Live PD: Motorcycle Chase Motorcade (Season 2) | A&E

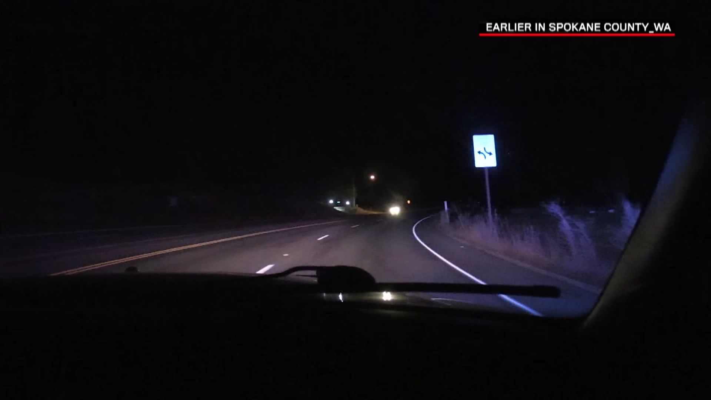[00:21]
We're just going to pull off the side of the road here and let him go past. We'll turn around.